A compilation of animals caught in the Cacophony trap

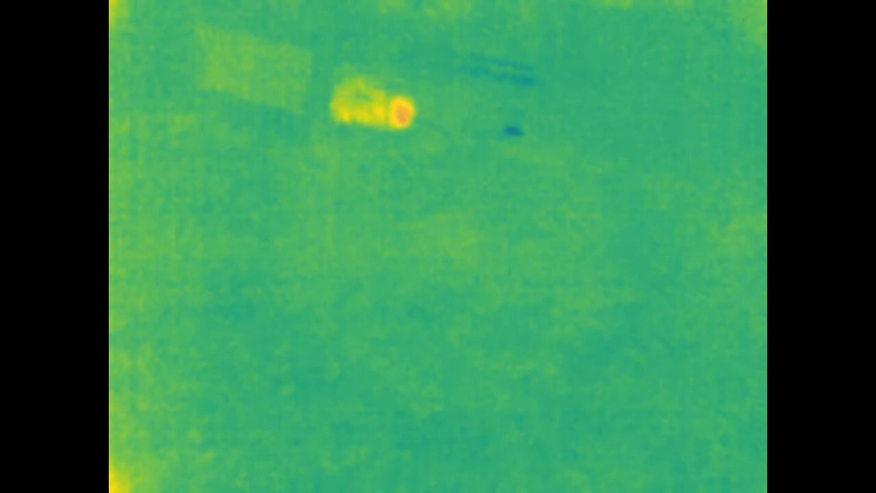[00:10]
So here we have a possum just at the front of a trap, boom, it gets caught, jumps into the back. Now we have an animal at the back, gets caught, and jumps into the trap, that's a possum. Here we have another animal at the back, a hedgehog, gets caught.
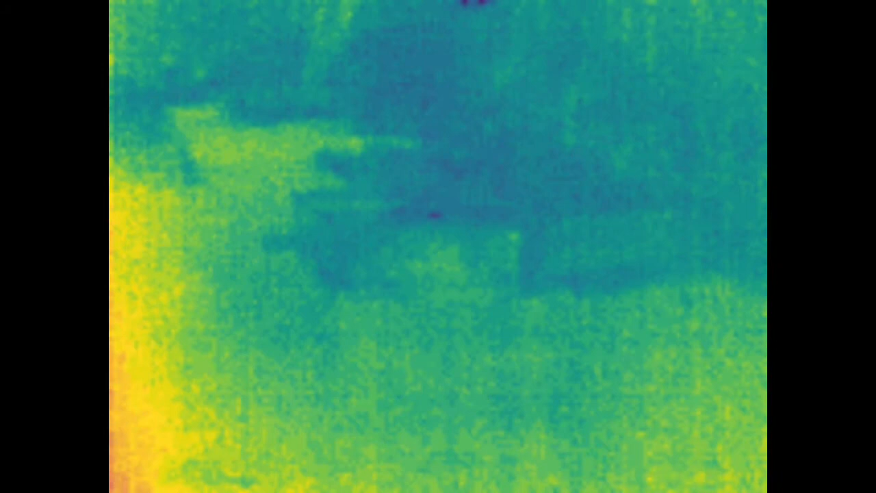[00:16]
Here we miss the blindness going up, but the possum's moving from the trap into the cage.
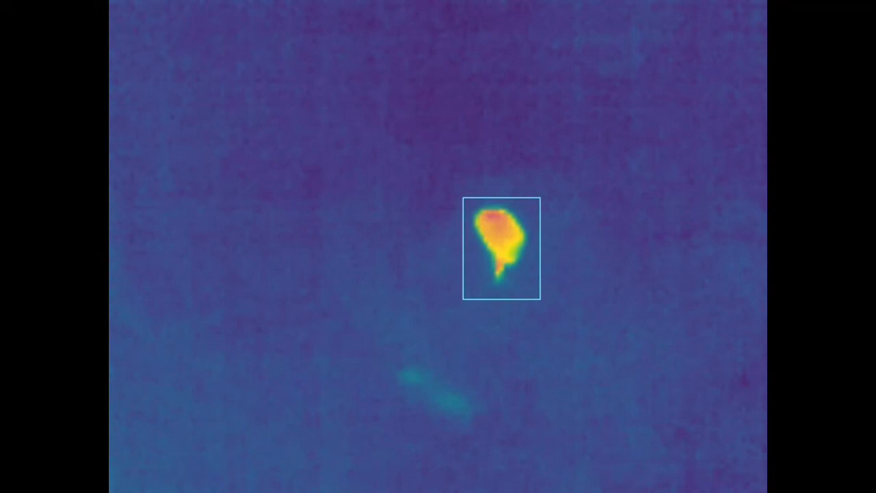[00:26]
Here we have, I think it's a hedgehog, going into the trap, and snap, it gets caught. Now this is a cat, I believe,
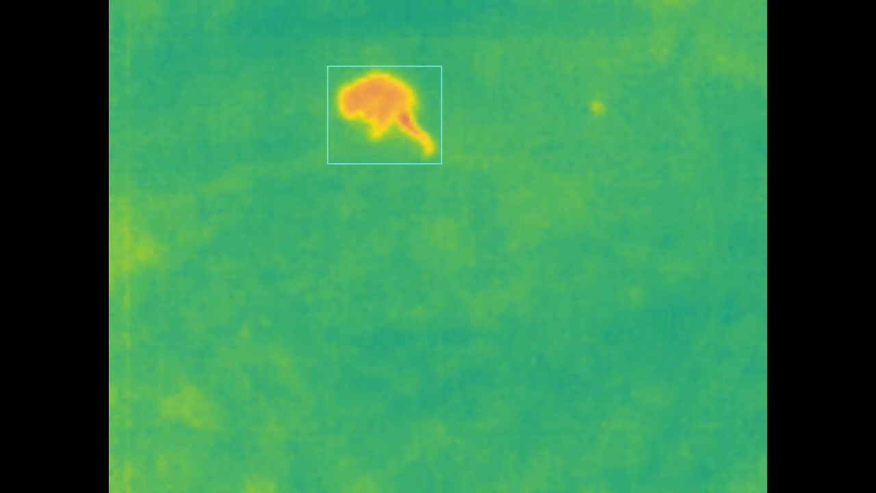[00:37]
just looking at the trap, inching into it. Should it go in? Yes it should.
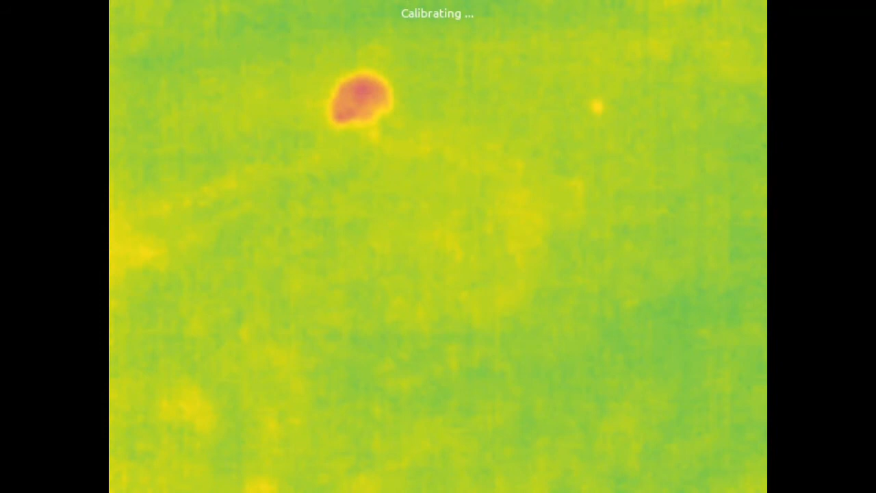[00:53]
And boom, there's the blinds go up, and the cat's gone into the back.
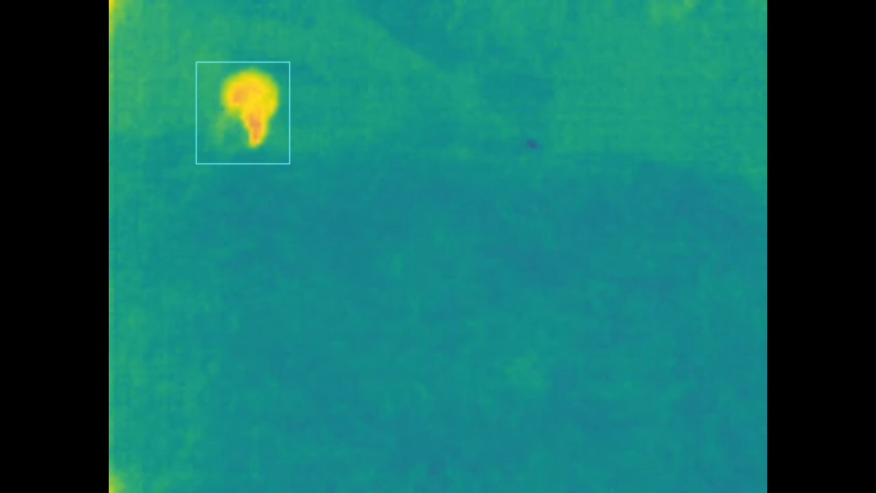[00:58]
It's a possum, just putting his foot into the trap, boom, straight into the back cage.
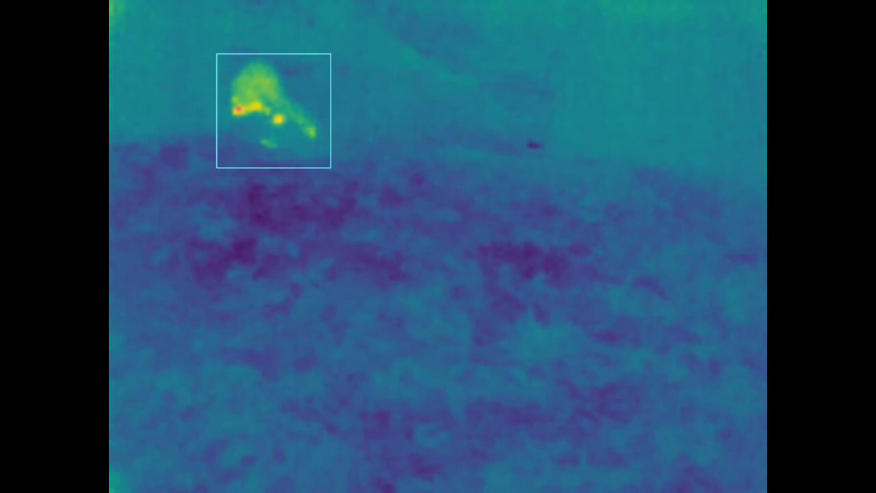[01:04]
Same trap next night, almost an action replay, possum goes into the back.
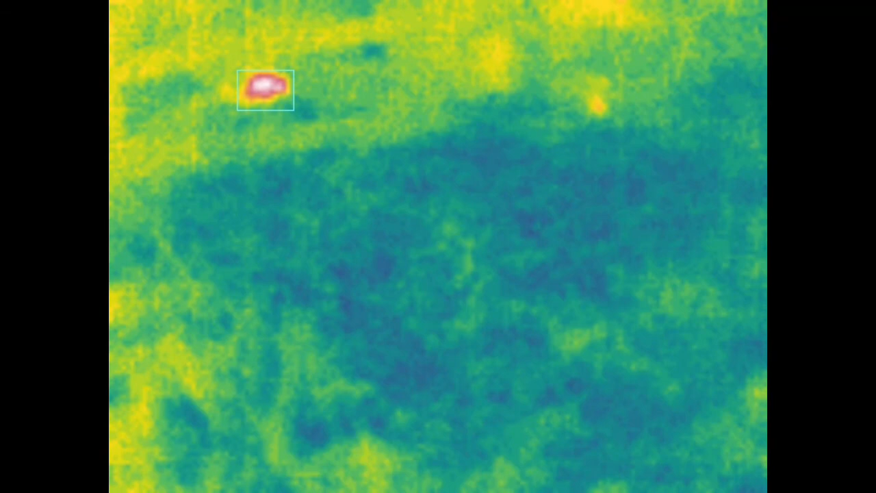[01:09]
Here's a hedgehog, just inching its way, snap, it's caught.
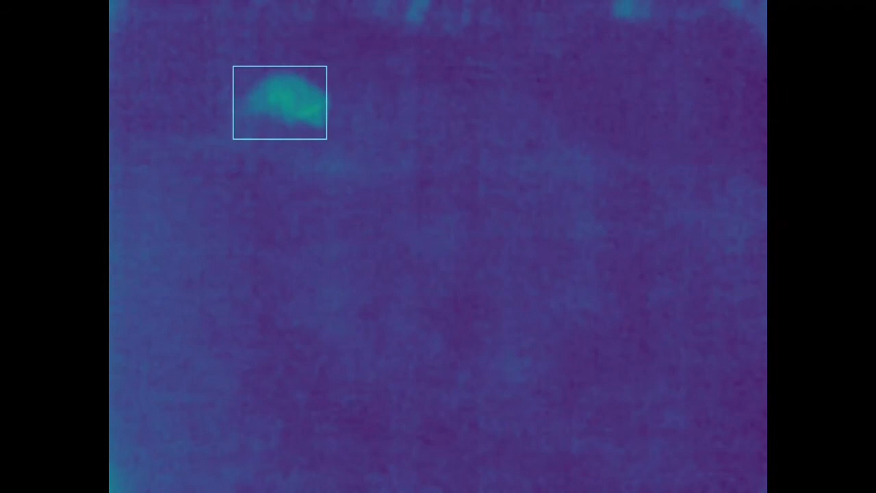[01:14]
Here we have, I think it's a possum, boom, it's caught.
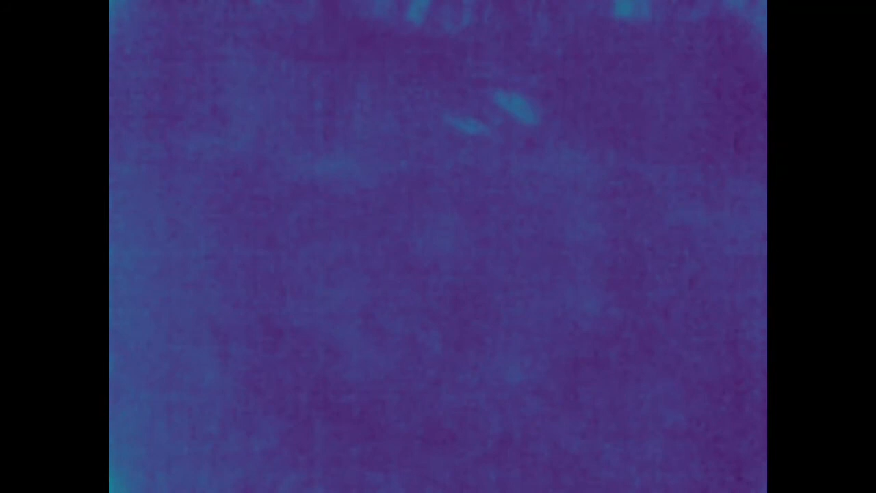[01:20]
Goes into the trap, at the back, cage at the back. It's a hedgehog, inching into the trap, snap, it's caught.
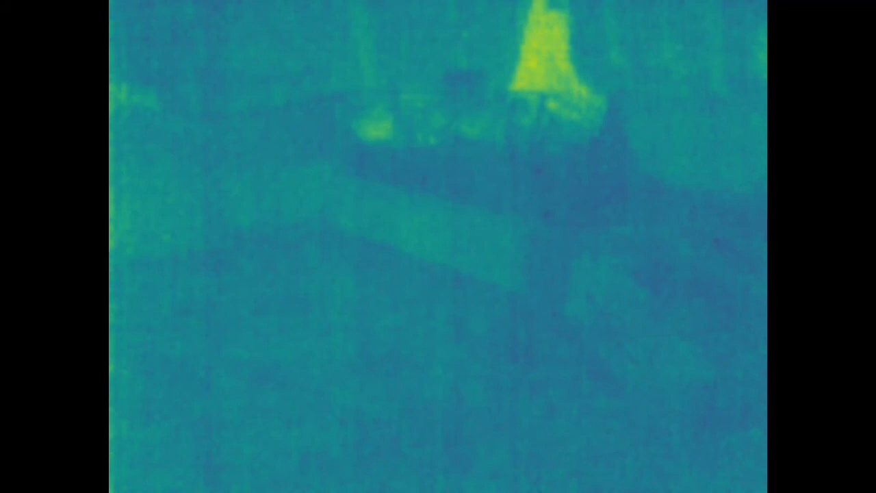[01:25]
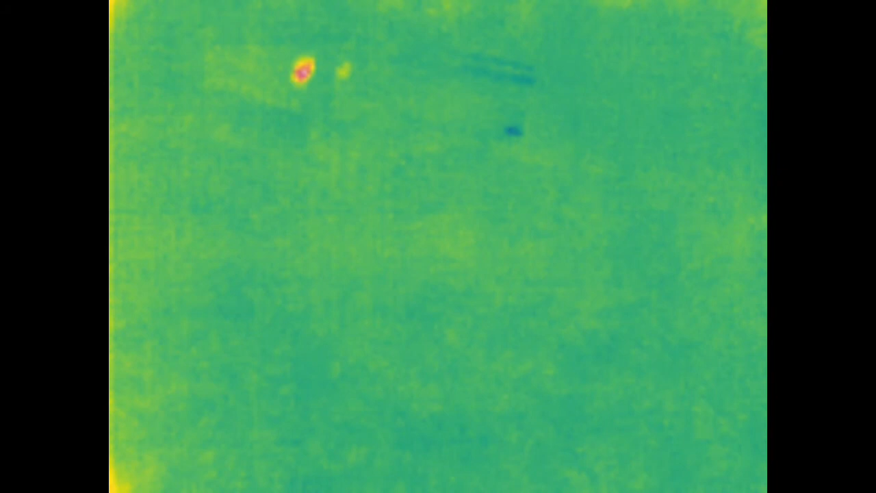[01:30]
Finally we have a possum at the back, caught, and runs into the cage straight away.
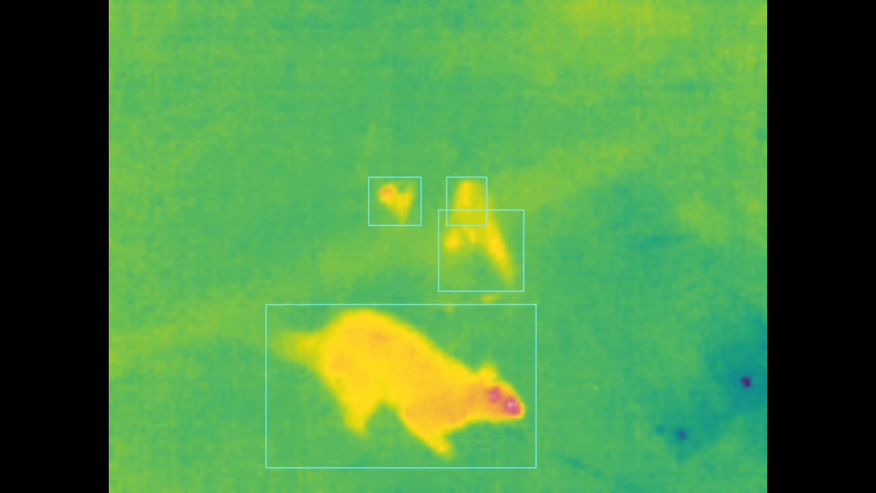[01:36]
Here we have a mother and baby possum, we think. The baby's looking at the trap, inches away,
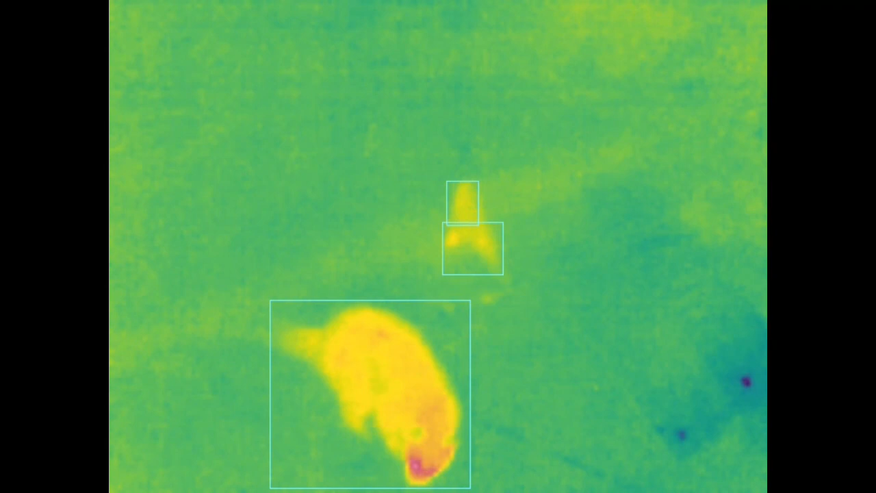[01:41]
and gets caught, and the mother takes off.